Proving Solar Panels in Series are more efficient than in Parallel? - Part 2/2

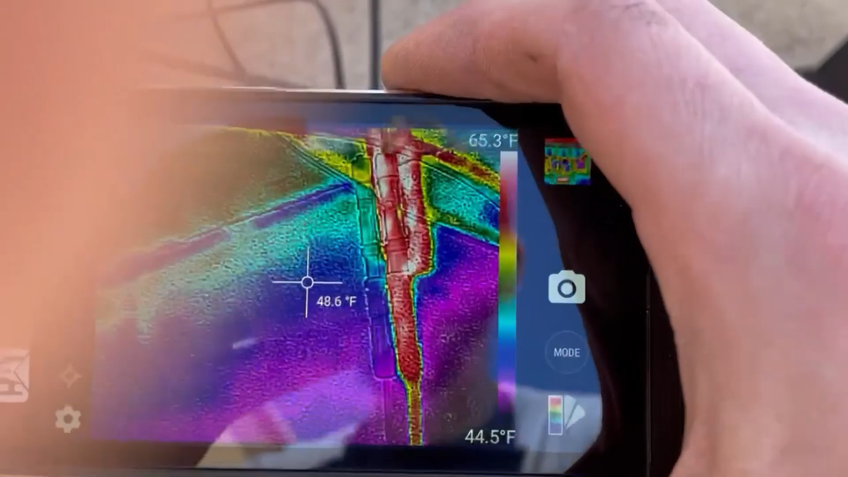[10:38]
On screen: spot 48.6°F, scale top 65.3°F, scale bottom 44.5°F
The other ones were reading up to 66.
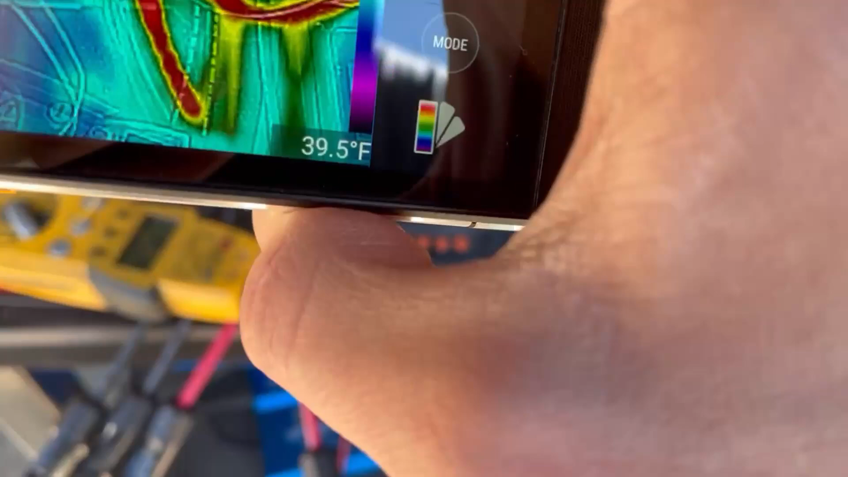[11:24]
We've got our battery connections are on the left. That's where we're getting a lot of heat.
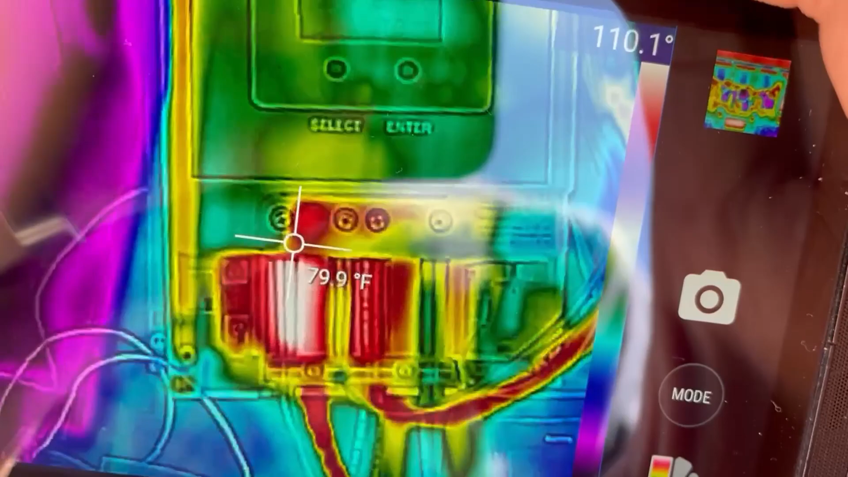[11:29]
On screen: spot 79.9°F
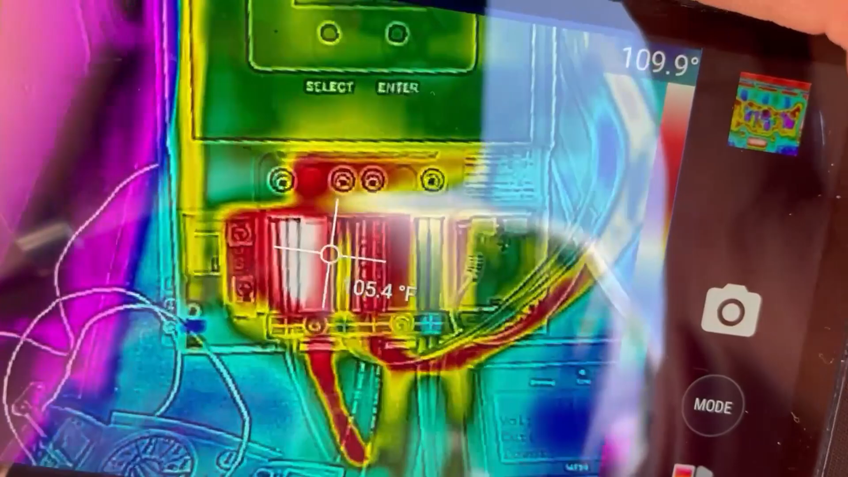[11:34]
On screen: spot 105.4°F
And then in the middle is the negative for the PV as well as the battery.
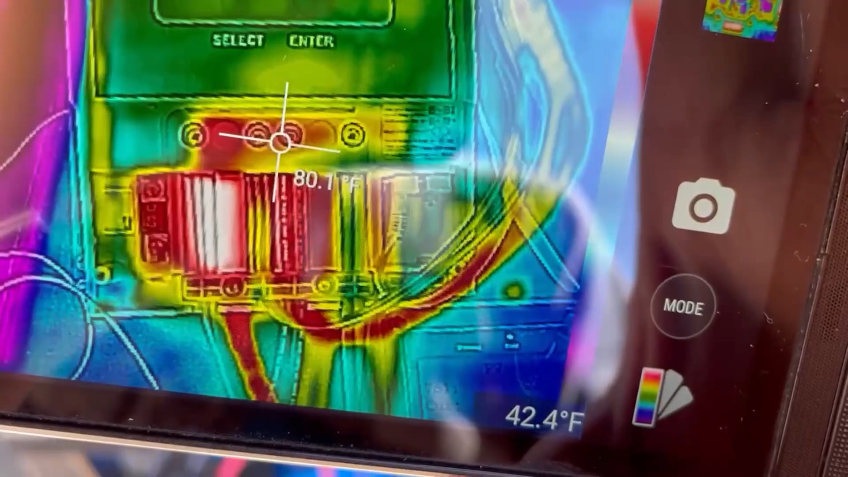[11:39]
On screen: spot 80.1°F
And then this is PV positive.
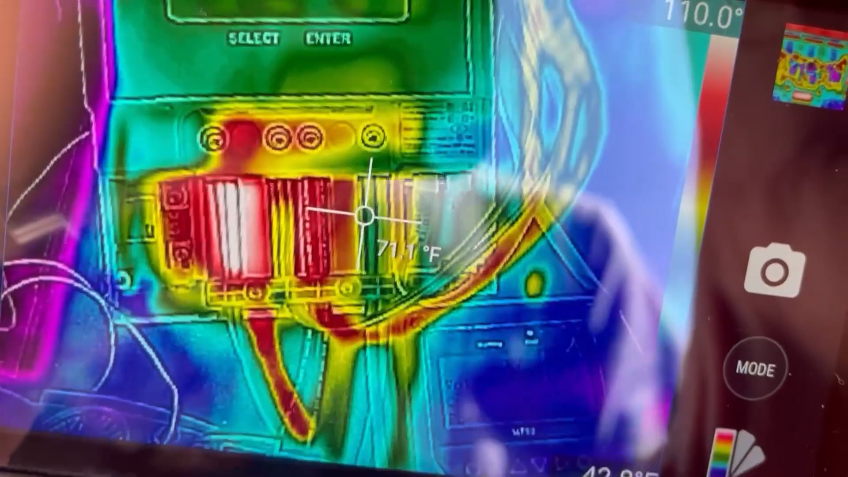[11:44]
So I'd say we're definitely seeing some heat on the battery side.
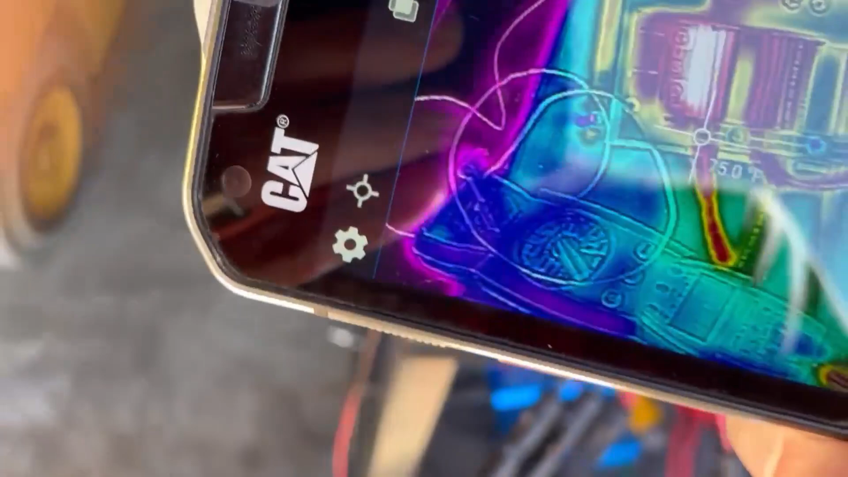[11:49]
But that shouldn't really matter between
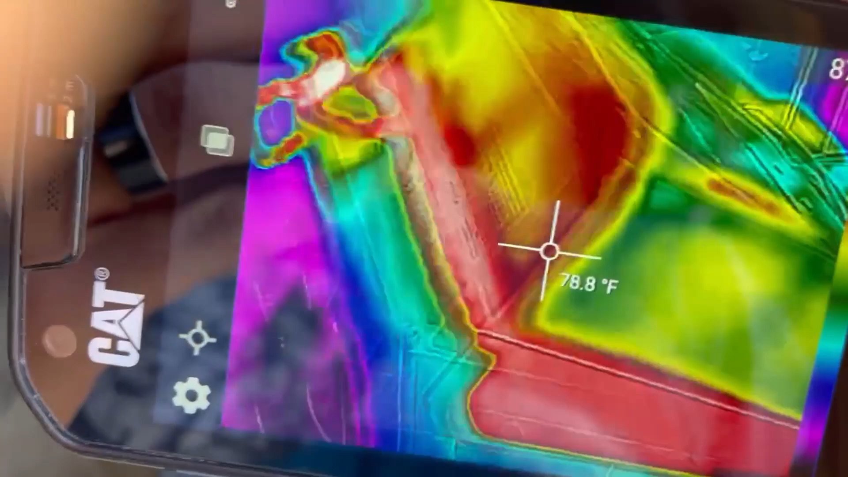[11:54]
On screen: spot 78.8°F
series and parallel on the battery side. We're really looking for the solar side.
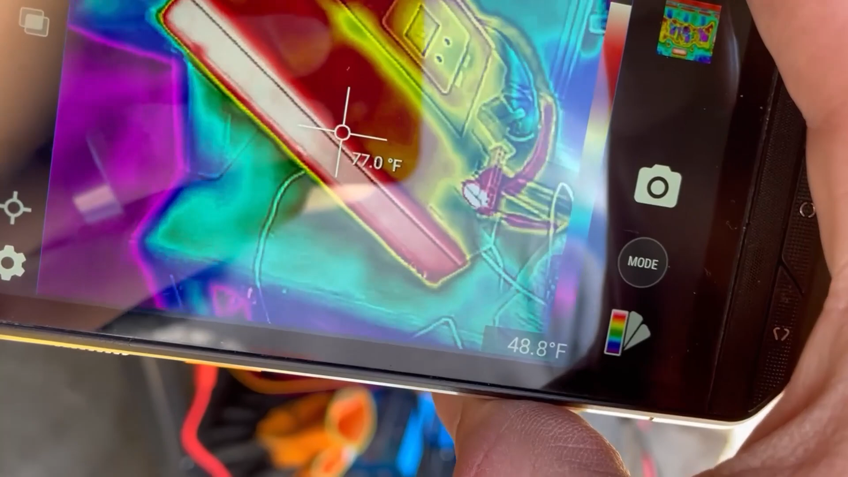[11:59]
On screen: spot 77.0°F
You can definitely tell where the heat sink starts on this thing. I suppose it could be cool to take it apart.
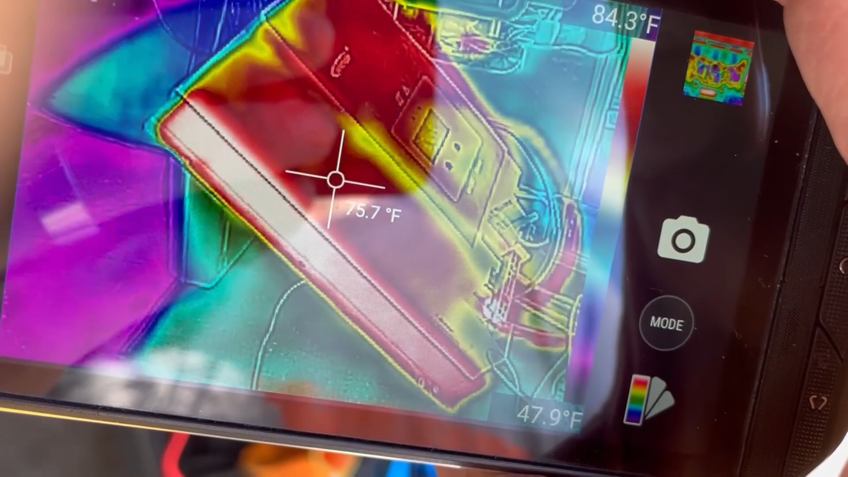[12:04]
On screen: spot 75.7°F, scale bottom 47.9°F
Like what you were saying, look at the traces. We have to see. I've not pulled one of these apart yet.
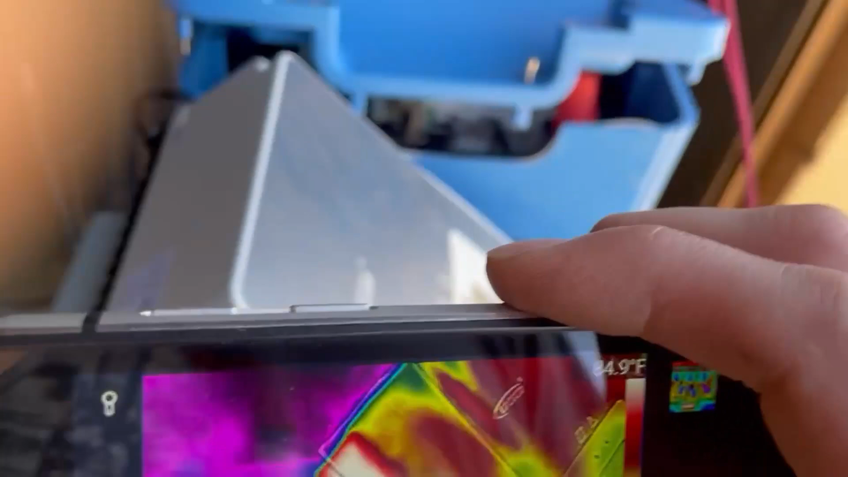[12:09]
Let's see what it looks like.
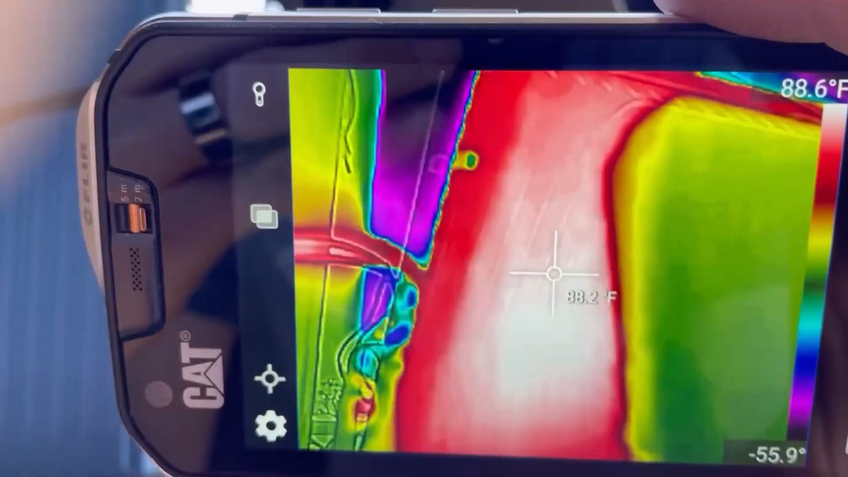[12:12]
On screen: spot 88.2°F
You can definitely see the battery wires there.
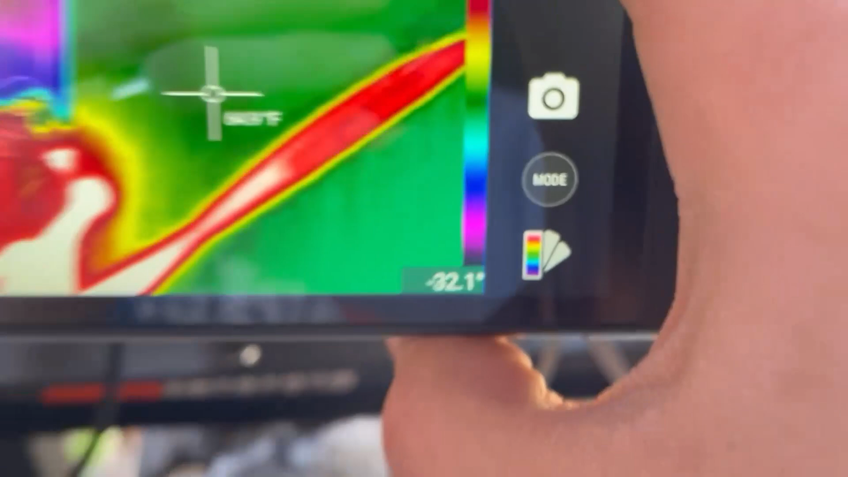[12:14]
Shunt's nice and cold.
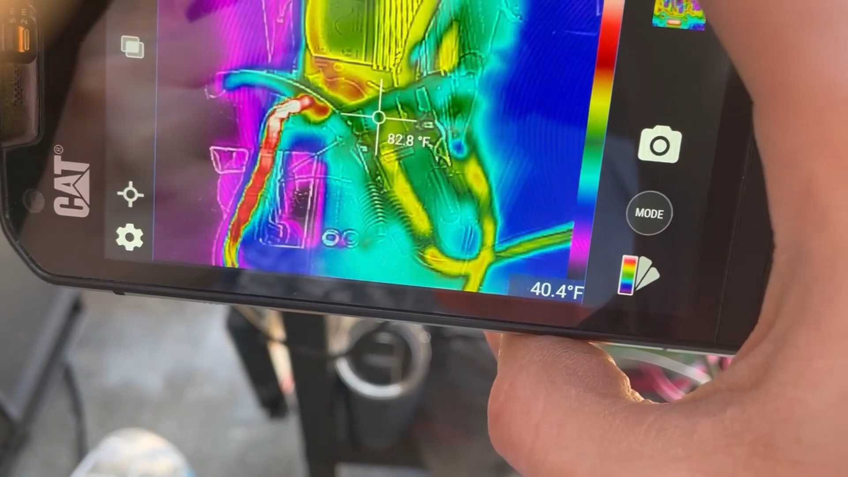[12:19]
On screen: spot 82.8°F
It's rated for 500 amps.
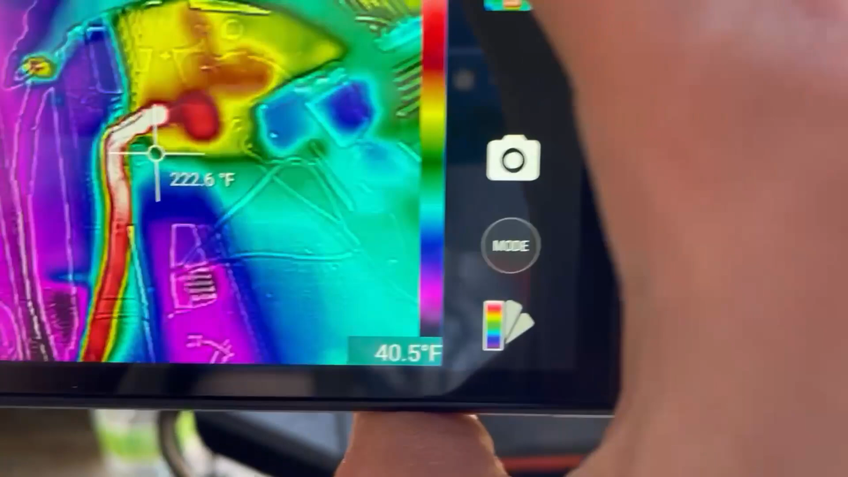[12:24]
On screen: spot 222.6°F, scale bottom 40.5°F
You can see my inverter wire there that's just keeping a load on the battery. Ooh, that's toasty. That's only running at like 500 watts.
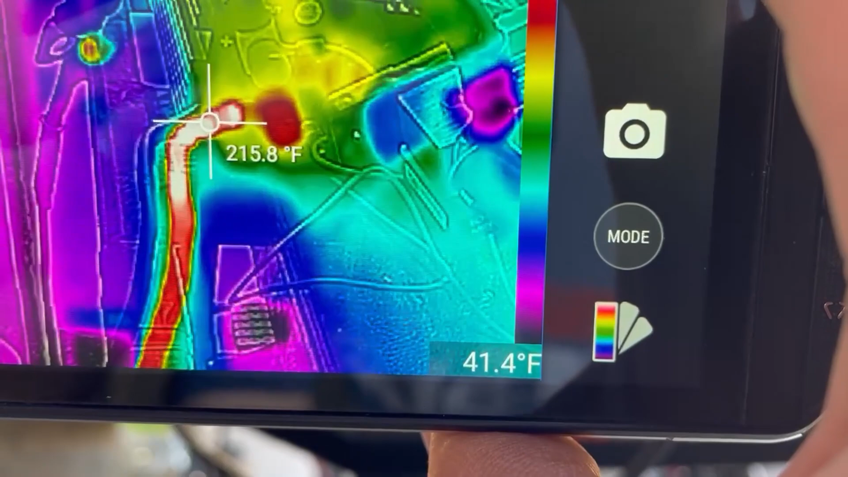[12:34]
On screen: spot 215.8°F, scale bottom 41.4°F
That's a 600 watt inverter. Greater than 260 Fahrenheit.